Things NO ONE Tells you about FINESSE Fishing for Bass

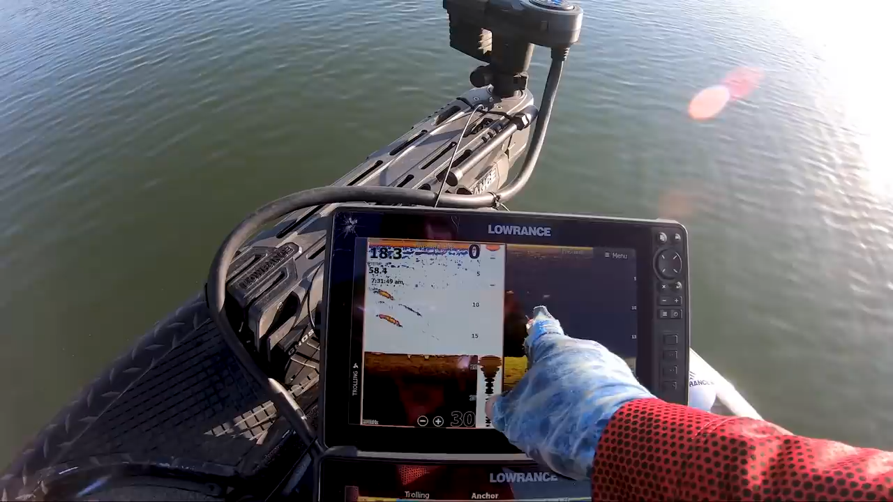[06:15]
They're just off this little like. Island point. As you can see. There's another one. I gotta back off.
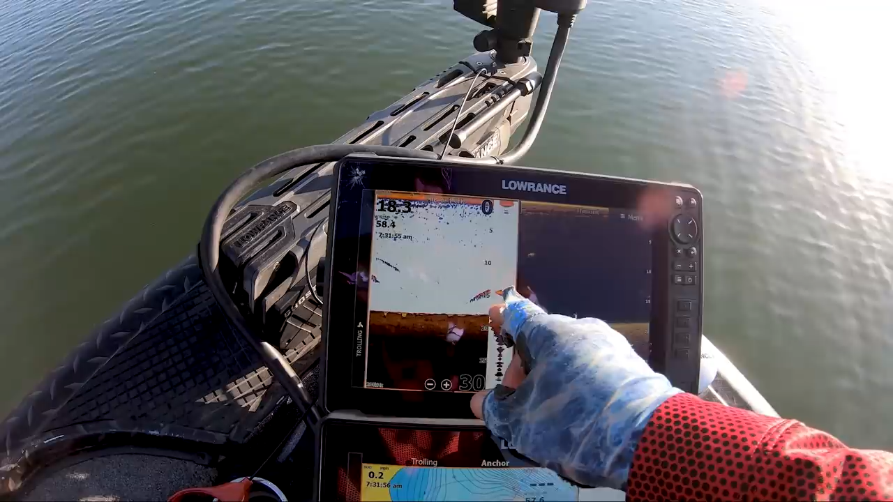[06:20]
And throw to these fish. With like a swim bait. Cause they're down a little bit deeper. See them on the structure scan.
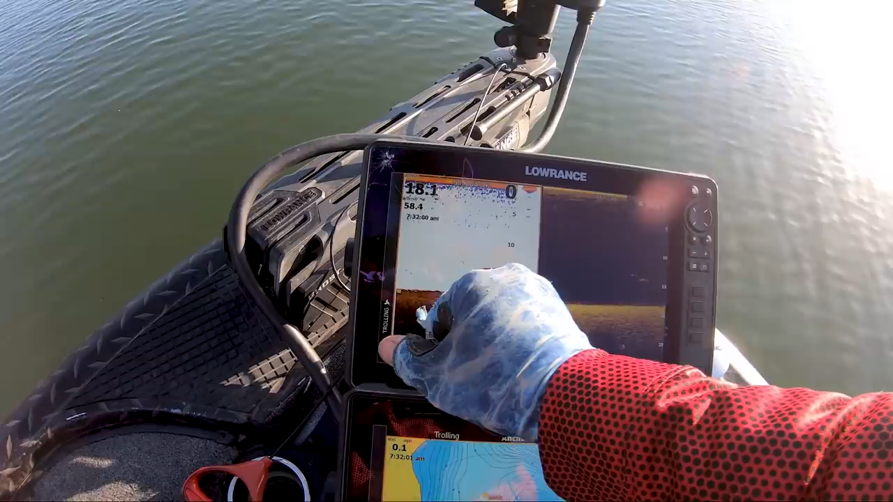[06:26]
And see them right there. There's another one. Don't. Come on.